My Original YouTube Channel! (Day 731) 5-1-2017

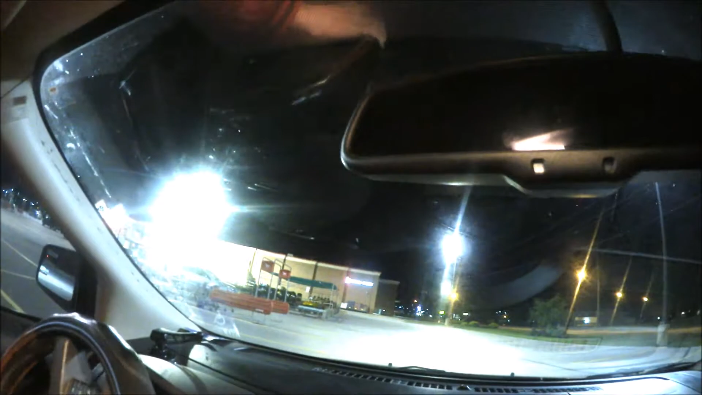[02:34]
uh okay it's the worst poker area so anyway damn look how close I am to the gas station thing anyway um that's basically